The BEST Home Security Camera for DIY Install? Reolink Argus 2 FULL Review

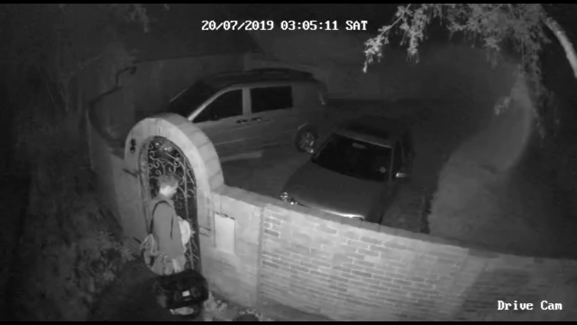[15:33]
But if I go back to mid-July at 3 a.m. in the morning, we're about to go off on holiday. This gives you more of an example of what capability the camera has at night time. But if you're out and about and you're not on a Wi-Fi network, the notifications do still come through.
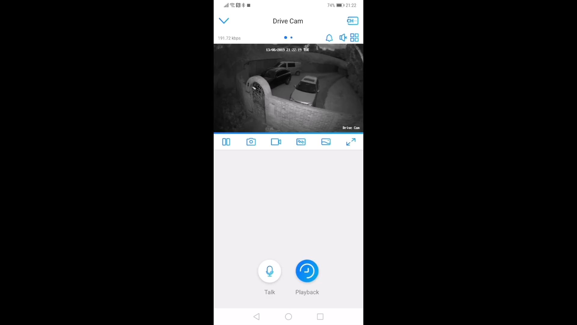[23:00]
You can talk through the camera via your smartphone app to ward off any would-be intruders.